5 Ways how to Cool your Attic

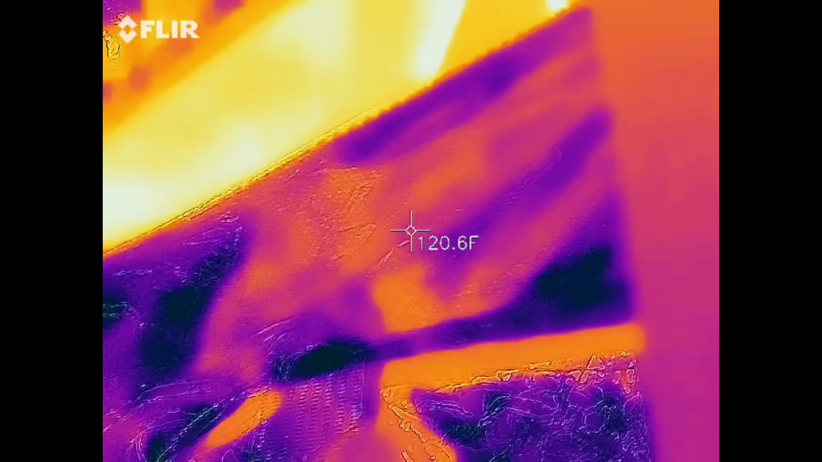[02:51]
there some parts radiant barrier read 120 some read 110 and over
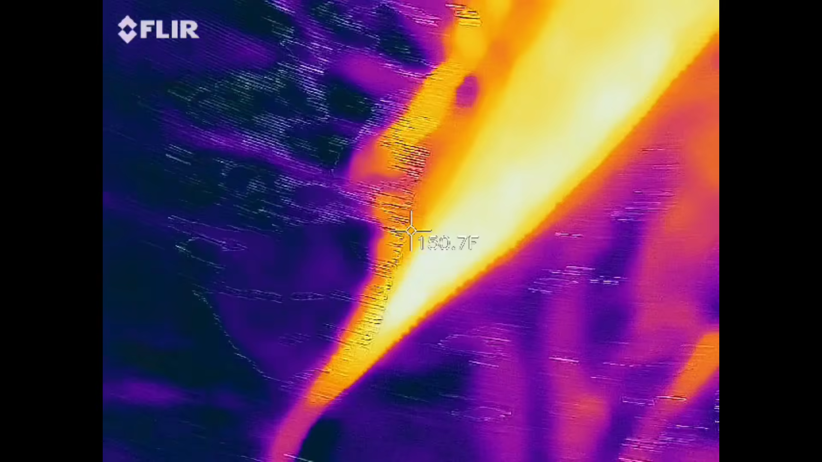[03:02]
here it reads 109 108 but
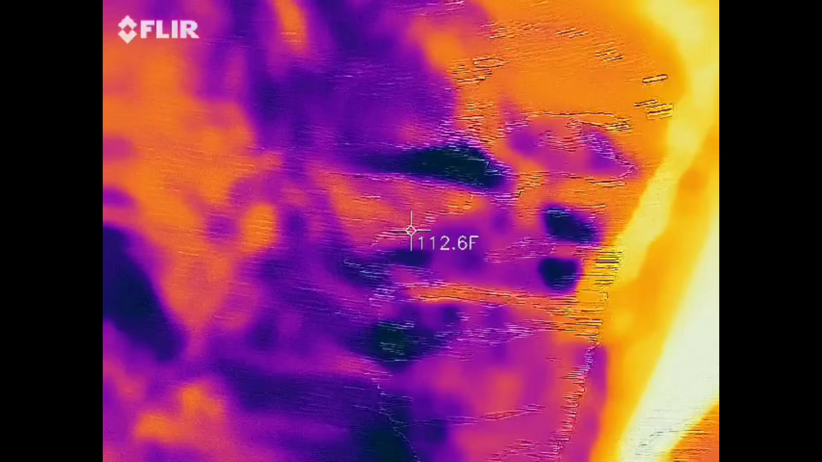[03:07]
On screen: spot 112.6°F
here's the gap right here I was talking about and that reads about like 150
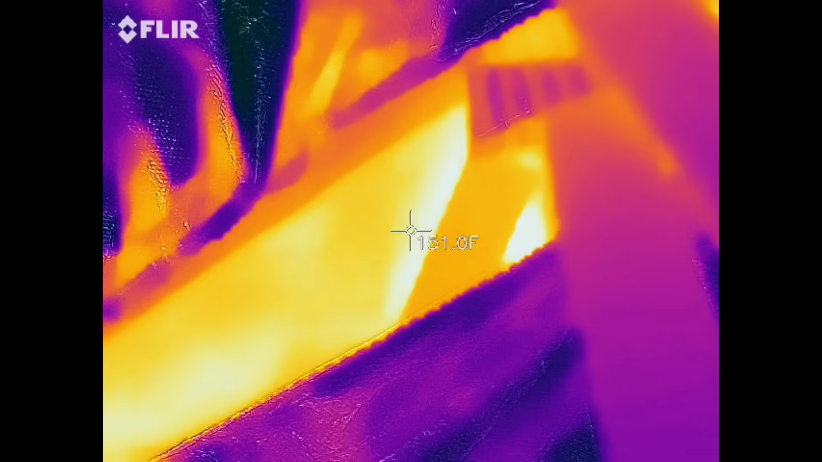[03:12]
152 right there so you
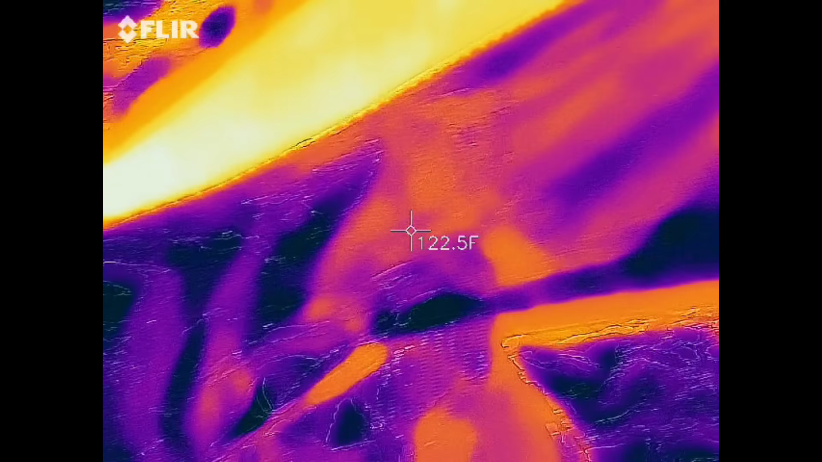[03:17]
On screen: spot 122.5°F
can tell it's definitely blocking radiation heat for sure now I have an
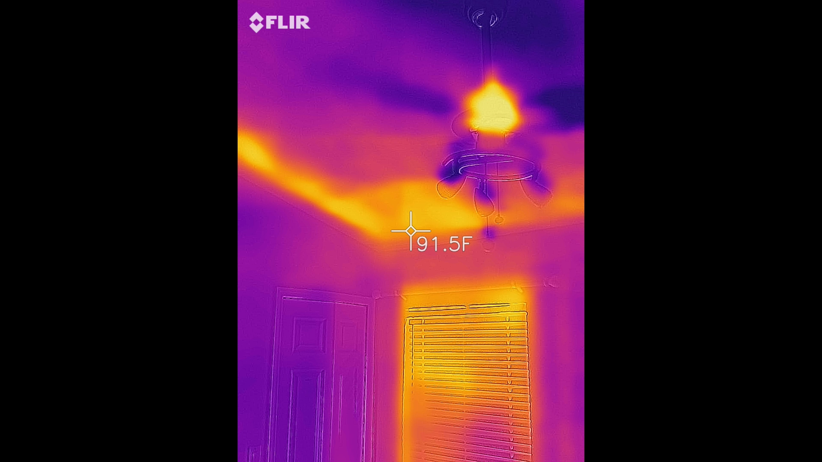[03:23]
On screen: spot 91.5°F
infrared camera that shows the temperature right now that's my son's bedroom and I see that it is leaking hot air into the bedroom that could be because maybe there's no radiant barrier there now this is a single pane
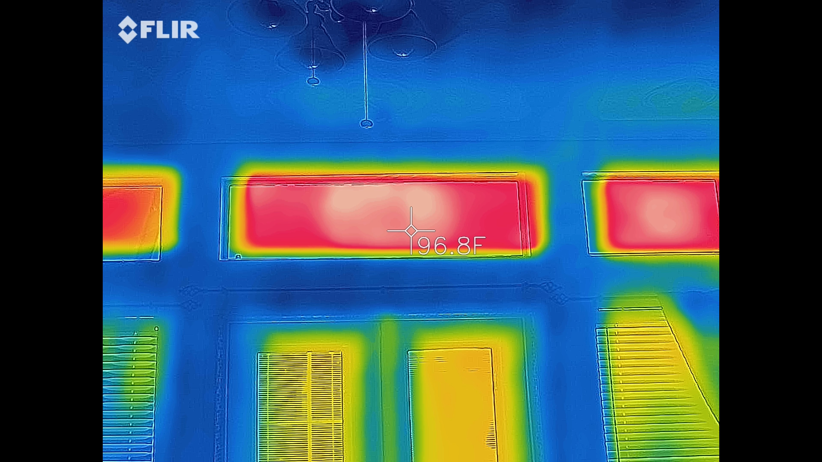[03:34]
On screen: spot 96.8°F
window with tint on it it's reading 96 degrees Fahrenheit now what's interesting enough is here's a double pane window
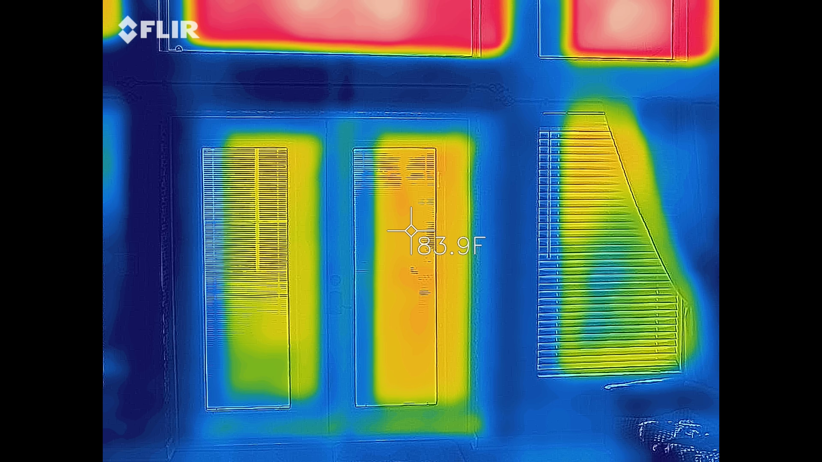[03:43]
or door and there is no tint on it whatsoever and it reads 83 degrees Fahrenheit so it's better to have a double pane window with no tint than
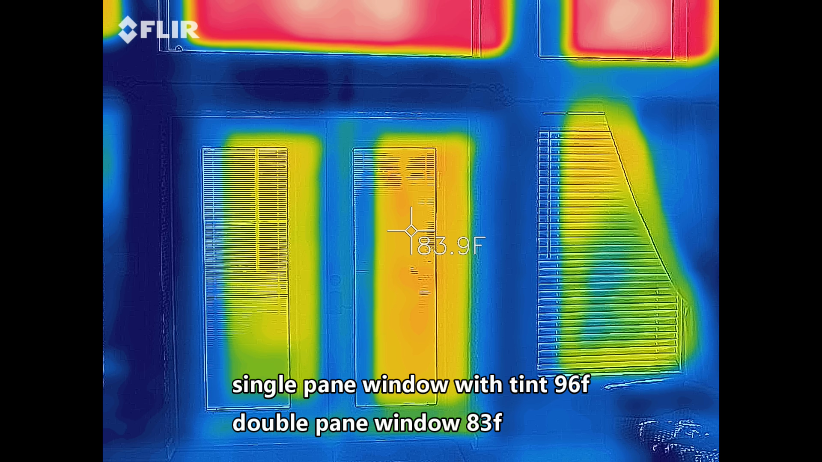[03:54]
On screen: spot 83.9°F
a single pane window with tint and of course tint does help so tint is better than nothing at all now right here I'm checking all my ac vents making sure they're blowing cold air and they are so
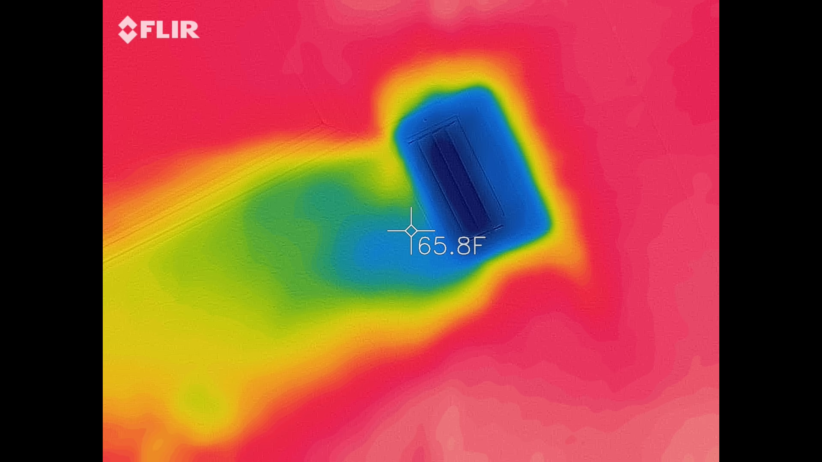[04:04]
On screen: spot 65.8°F
I highly recommend doing that make sure you have insulation in your attic and if
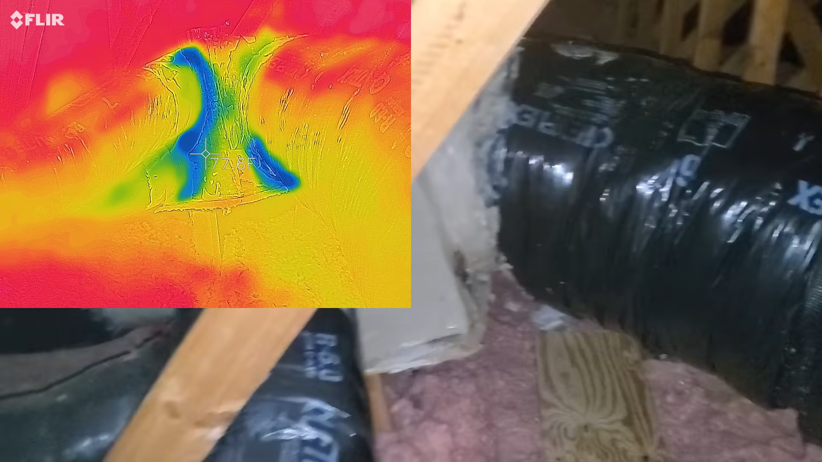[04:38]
here so I guess they took this apart
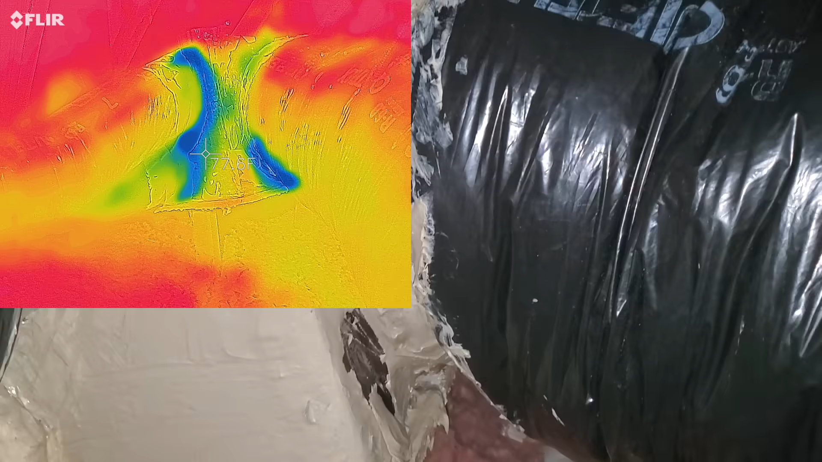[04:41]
to cool down the attic they also left some stuff behind but uh